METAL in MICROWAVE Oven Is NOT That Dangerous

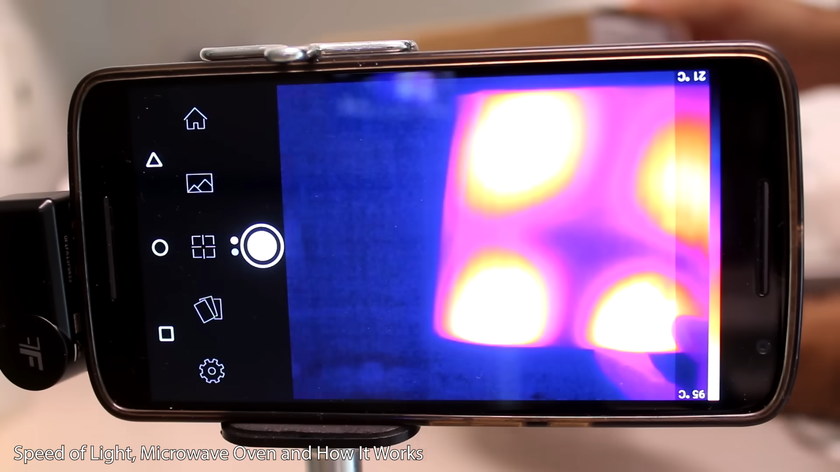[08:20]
I did show in one of my old videos that hitting a box you can see hot spots of the microwave standing waves.
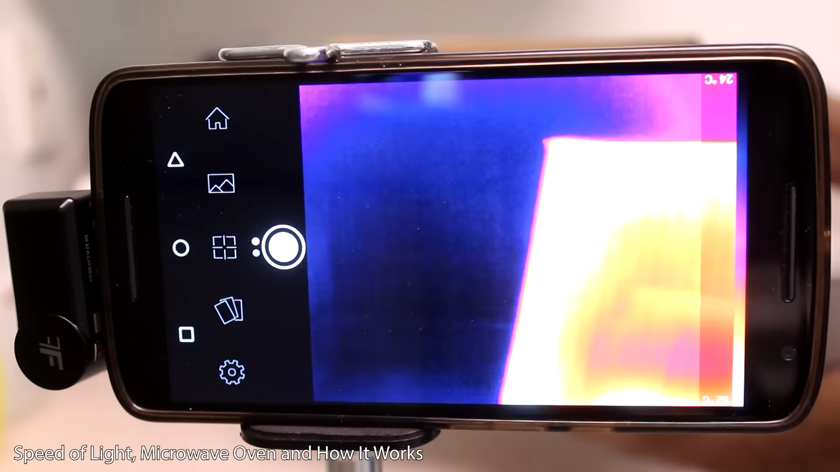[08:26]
And rotating the box with the plate helps heat up the box more evenly.
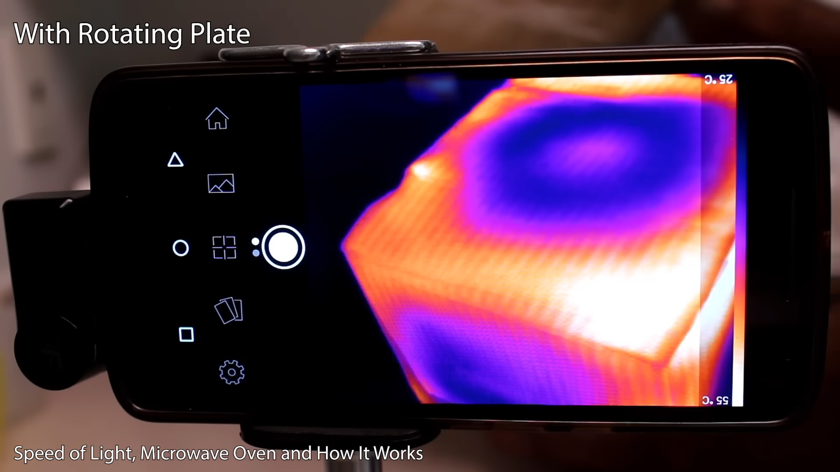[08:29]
On screen: scale top 55°C, scale bottom 25°C
And so it's more likely for the metal to go over high energy spots. Here. Just put it in there.